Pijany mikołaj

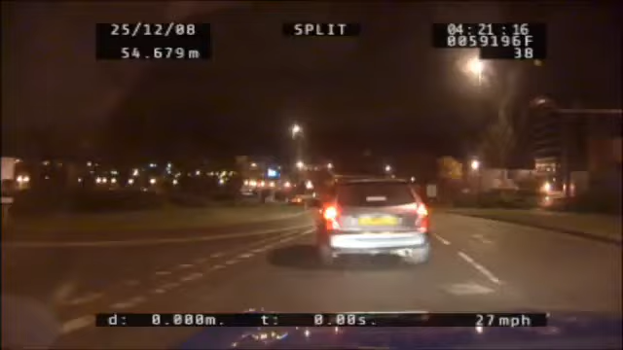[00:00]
Mike Romeo 4. Go ahead. Code 2 driving erratically on Nicholas Street. Coming to a stop.